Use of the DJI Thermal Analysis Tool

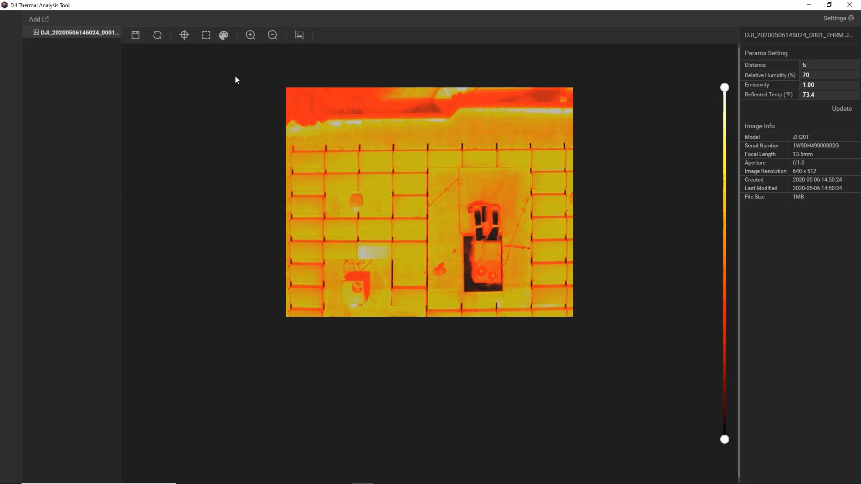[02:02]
So it's a very intuitive palette to read. Next up, we have iron red, which was similar to iron bow. So this palette displays nuanced differences in heat signatures and is very popular for industrial applications. So we'll stick with this palette. The next thing we can do is tune our image and adjust how the color contrast is being displayed on the temperature data. This can help us really draw the viewer's attention to the part of the issue that we're trying to report on. So I'll show exactly what that means.
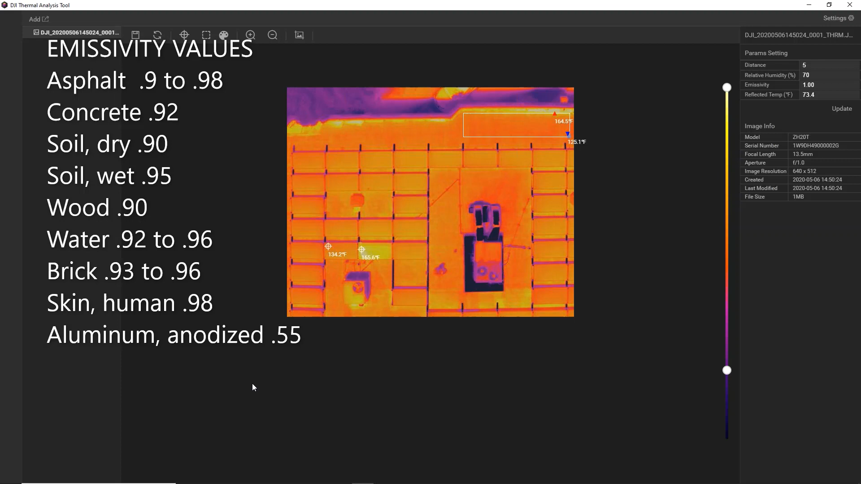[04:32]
If the subject you're looking at is not on the common emissivity table, it can be a more complex process that's typically covered in professional thermography training. If this is something you're interested in, contact support at DSLR Pros, and we can discuss that a little bit with you. Lastly, you have the ability to reset your image and go back to that raw image that you imported. You can save the image here. Keep in mind, this is only going to save the radiometric image that you're looking at inside the thermal analysis tool. If you want to export this image for reporting, use the screenshot function over here. Then lastly, we have our image information over there on the right.
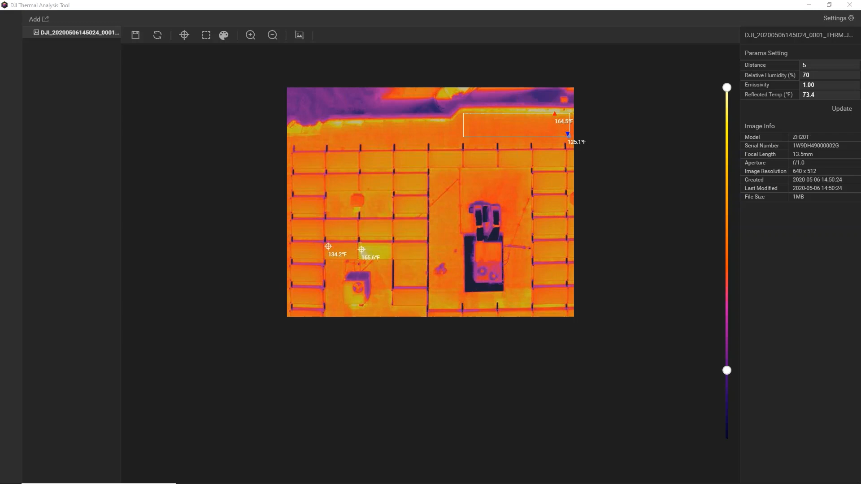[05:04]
This helps us see the make and model of the camera that we are using, and it's good if we want to later report on that. Okay, guys, thank you all for joining us for this video.